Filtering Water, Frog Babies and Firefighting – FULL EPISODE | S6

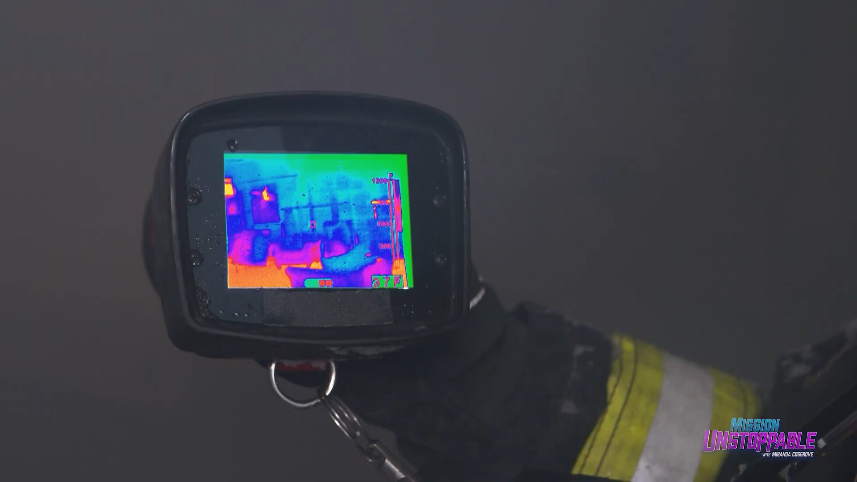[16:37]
So even in a pitch black environment, we'd be able to see without typical vision. Finding the victim is only the beginning.